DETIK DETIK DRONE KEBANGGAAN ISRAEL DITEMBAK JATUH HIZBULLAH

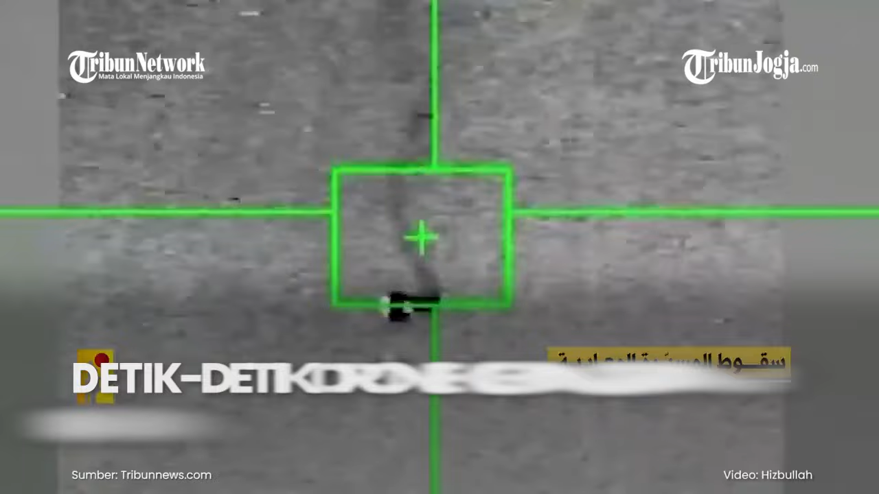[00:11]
Militan Hezbollah berhasil menembak jatuh sebuah drone Harbour 900 milik Israel
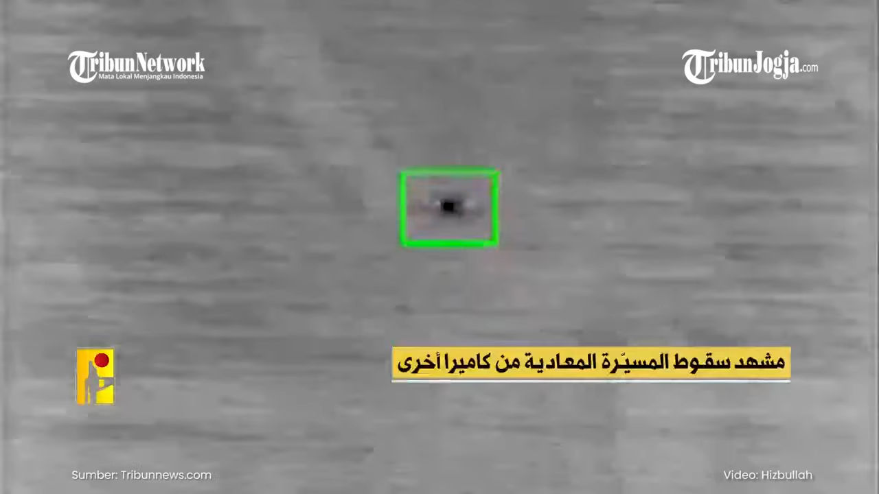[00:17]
Penembakan dilakukan karena drone tersebut melanggar wilayah udara Lebanon pada Sabtu 6 April kemarin Dilansir Al-Mayadin,